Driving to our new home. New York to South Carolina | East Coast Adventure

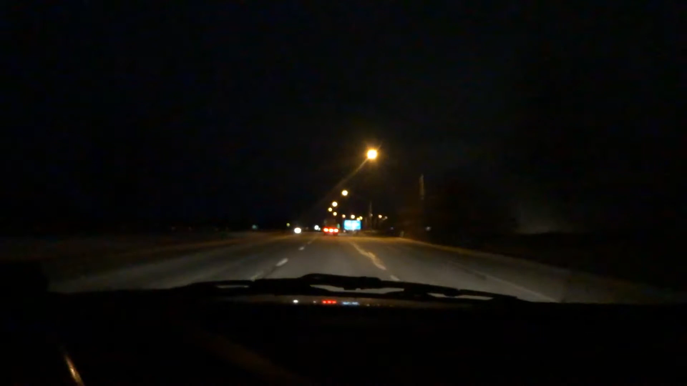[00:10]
there she is first state welcome to Pennsylvania good morning everyone